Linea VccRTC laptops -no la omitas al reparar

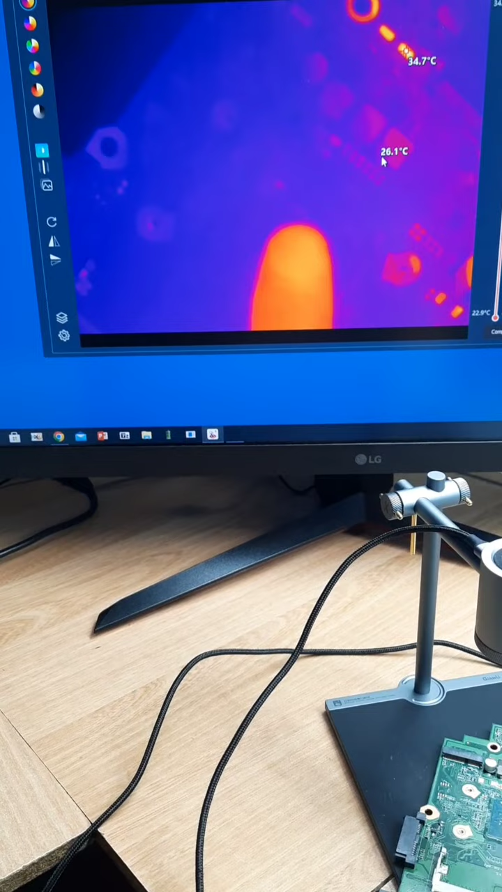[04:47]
ver acá la cámara térmica justamente lo que se calentan mire que estoy tocando
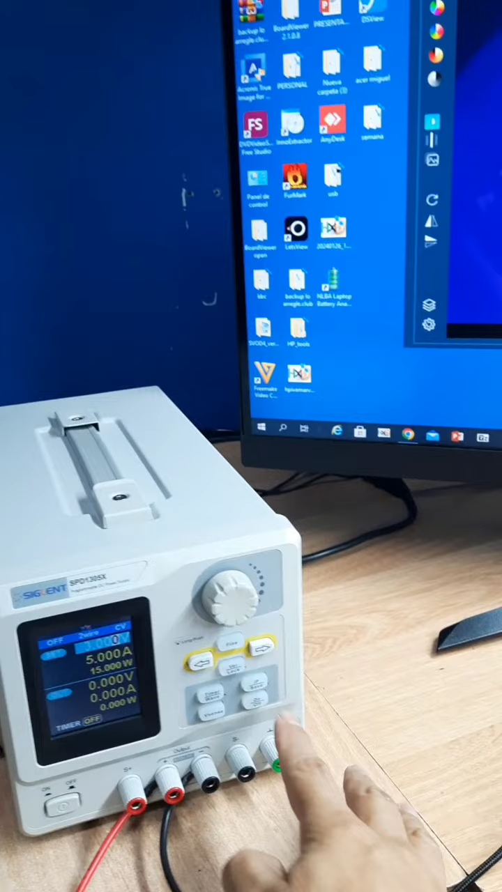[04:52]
con el dedo o marcando con el dedo van a ver el dedo ahí voy a darle salida
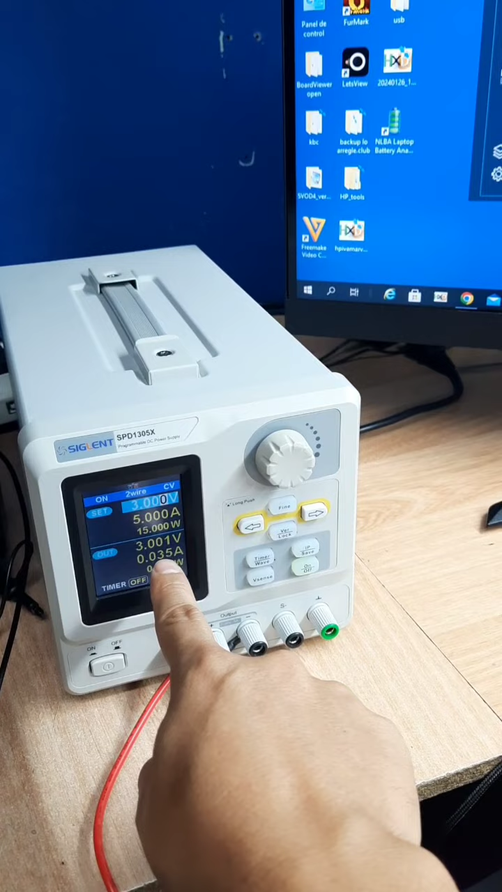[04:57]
3 voltios 35 miliamperios recuerden lo hay 3 voltios hay
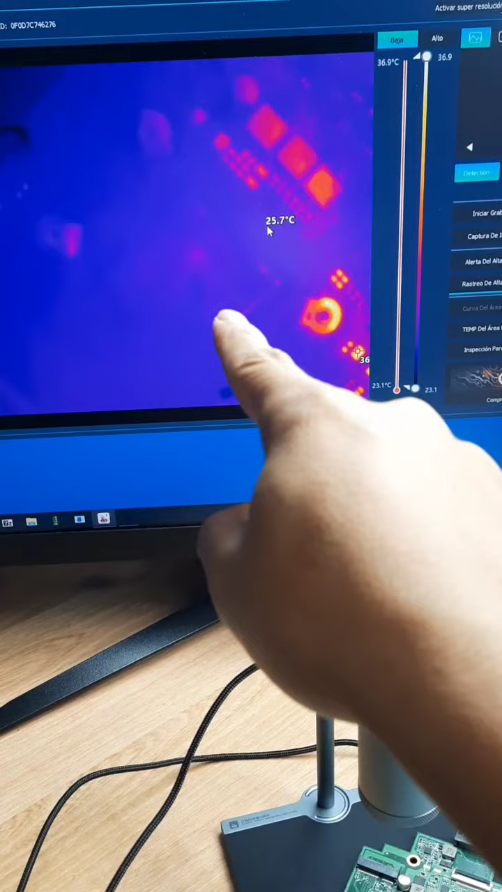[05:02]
On screen: spot 25.7°C, scale top 36.9°C, scale bottom 23.1°C
solo en esa línea imagínense solo esa línea que está comunicando y miren miren que ya se pone
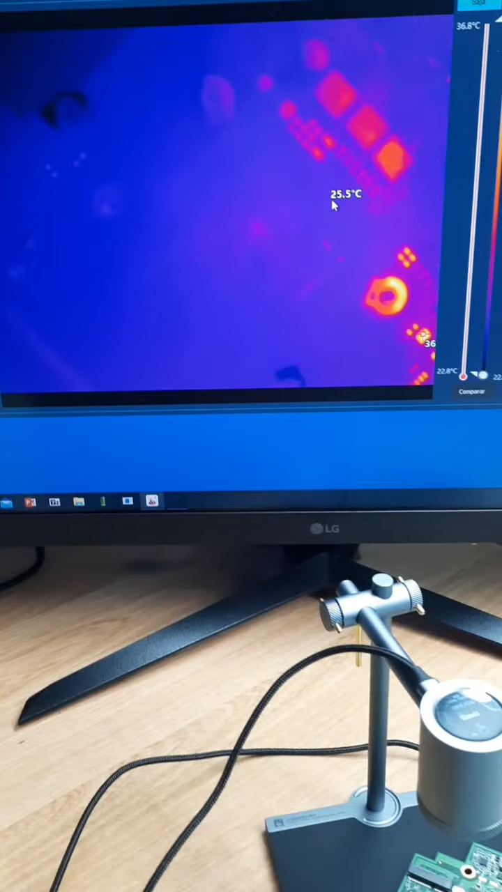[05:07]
On screen: spot 25.5°C
aumenta la temperatura en lo que es la parte del chip principal en este caso en lo que
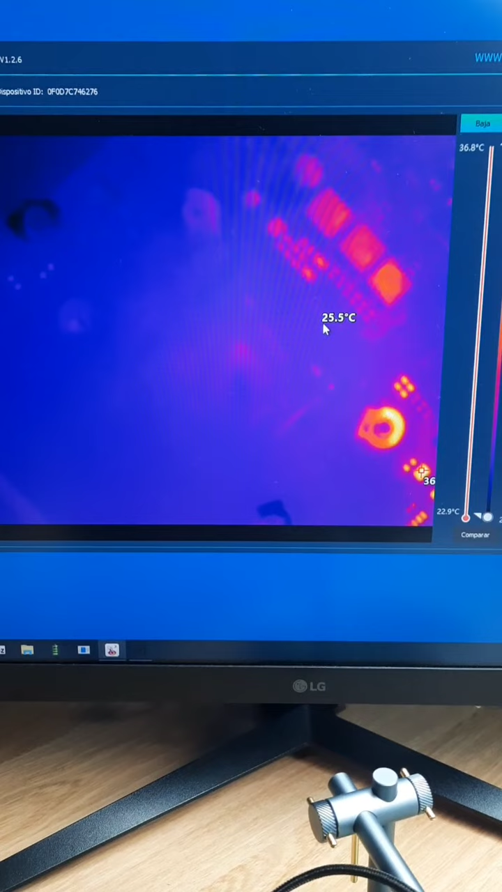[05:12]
On screen: spot 25.5°C, scale top 36.8°C, scale bottom 22.9°C
es el cristal como tal miren ahí como la temperatura
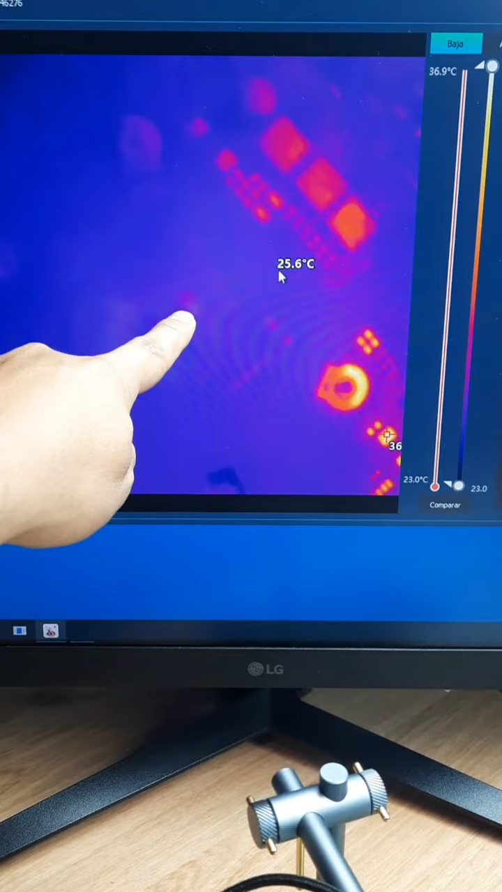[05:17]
On screen: spot 25.6°C, scale top 36.9°C, scale bottom 23.0°C
aumenta y es muy leve la verdad es que es muy leve pero se alcanza a apreciar ahí un poco lo que levanta de temperatura y quito la corriente y van a ver que se va mire cuando pongo la corriente nuevamente alcanza a registrar la
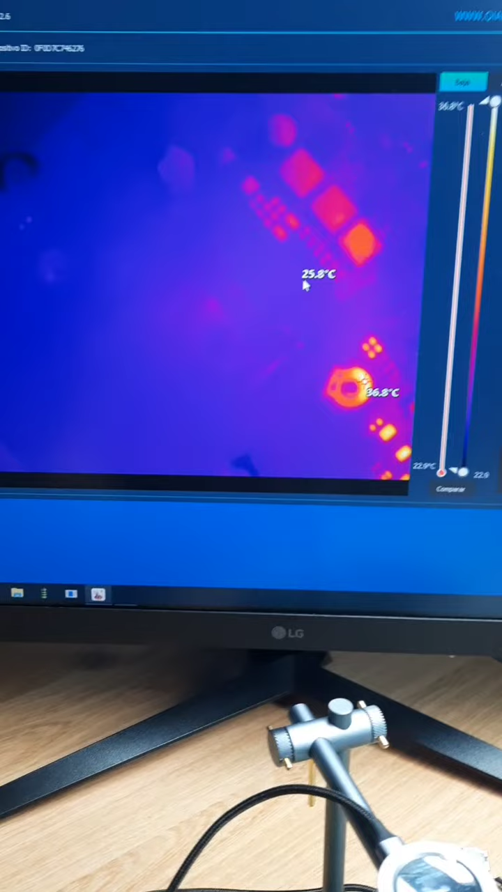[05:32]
On screen: spot 25.8°C, scale top 36.8°C, scale bottom 22.9°C
temperatura más alta en una esquina del cristal
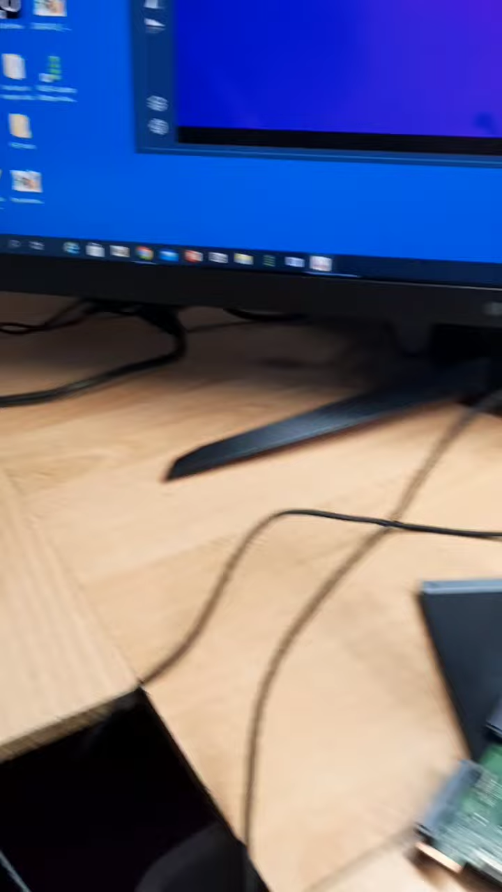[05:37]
y en el consumo voy a la
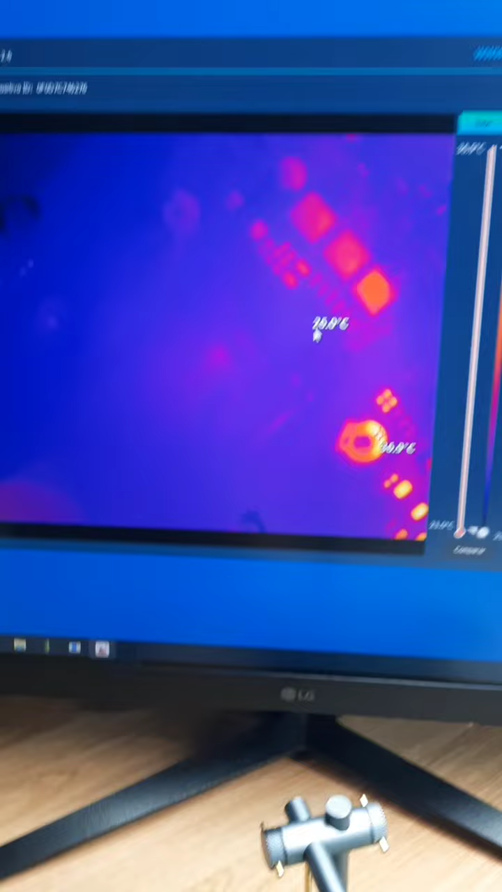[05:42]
otra salida y miren nuevamente el consumo que se da en este
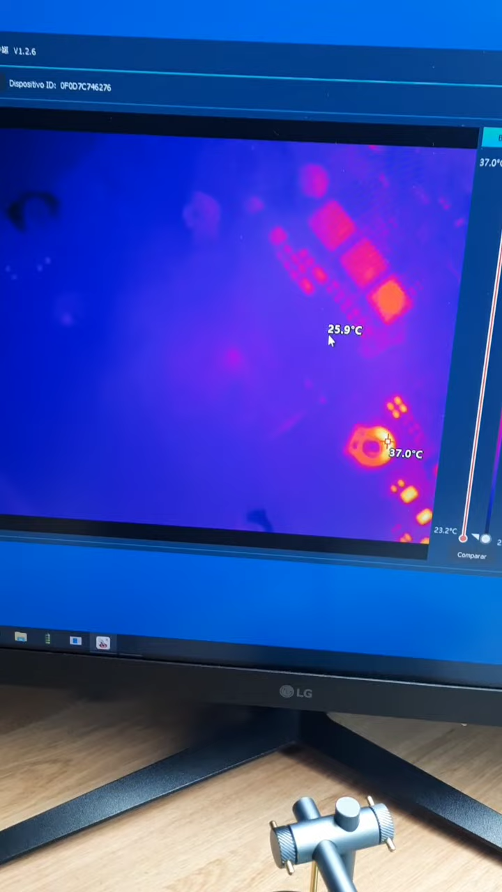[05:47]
On screen: spot 25.9°C, scale bottom 23.2°C
caso estoy tocando lo que es el msp o el chip principal ahí y miren cómo se calienta